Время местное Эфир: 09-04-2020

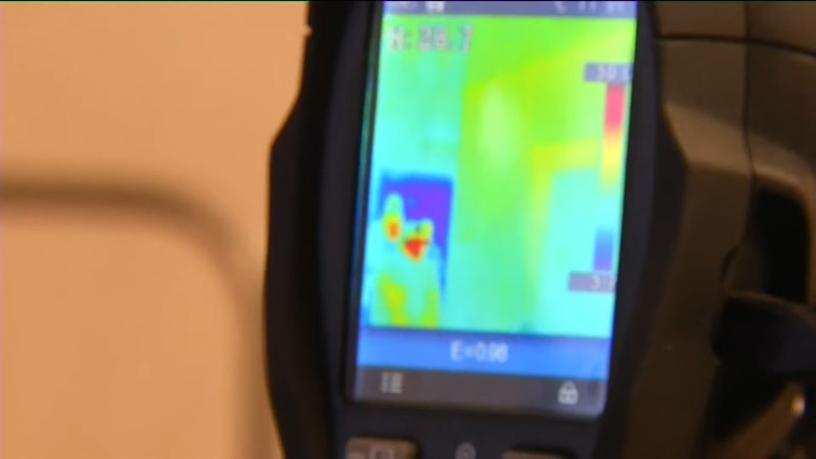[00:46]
Они автоматически фиксируют температуру тела человека, который проходит через турникет.